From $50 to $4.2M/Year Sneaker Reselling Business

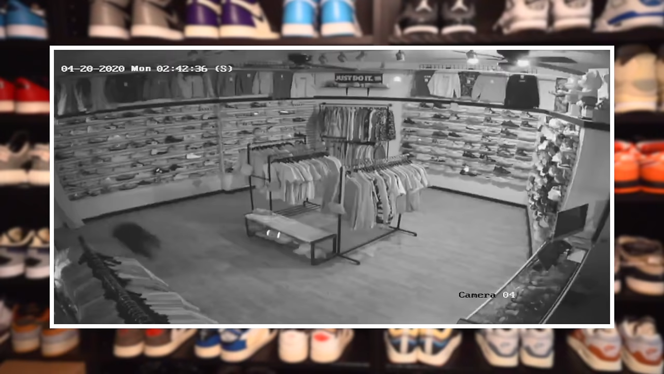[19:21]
Someone backed their car into our store, broke all the glass, ran in the middle of the night, I think it was like 3 a.m., took like $20,000 worth of clothes, and we had pretty much drained our bank account to fill that store with product.